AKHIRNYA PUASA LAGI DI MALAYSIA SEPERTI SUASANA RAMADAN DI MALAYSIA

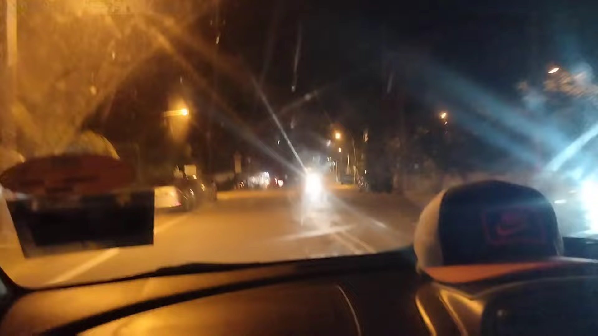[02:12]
agak berada di pedalaman ya Jadi melewati beberapa perkampungan yang ada di sini Nah, untuk masjidnya itu berada di atas bukit
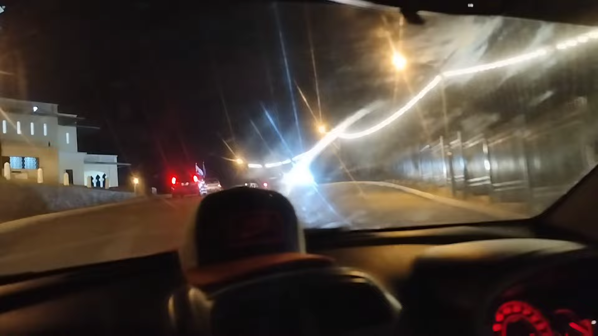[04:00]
Dari mulai anak-anak muda Dan juga para Masyarakat di sini Nampaknya hari ini Parkir di halaman masjid Akan penuh Tengok sahabatku semua Mobilnya sudah banyak banget
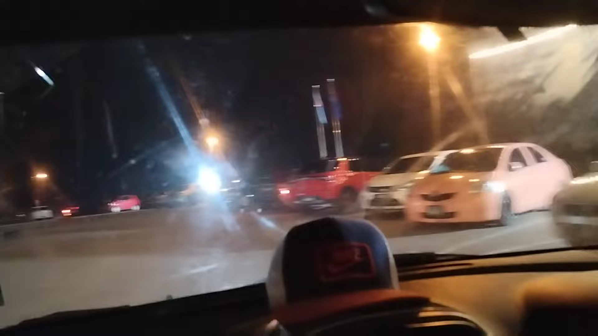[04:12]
Alhamdulillahirrohabilalamin Akhirnya saya sampai di Masjid Jami Mersing
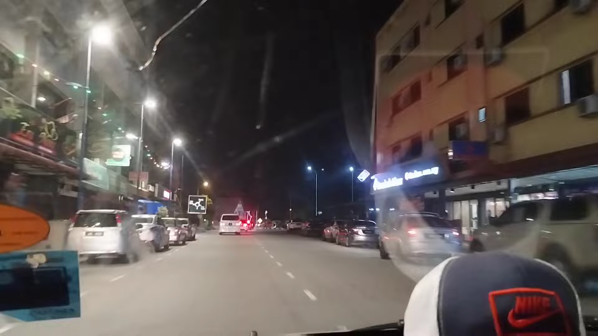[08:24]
Sahabatku semua Suasana Bandar Mersing Yang ada Dekat negeri Johor Tidak seperti Bandar-bandar besar Lainnya Suasana Bandar Mersing Di malam hari Kalau sudah Pukul Mendekati Sebelas malam Itu Agak sepi ya Jadi Sudah banyak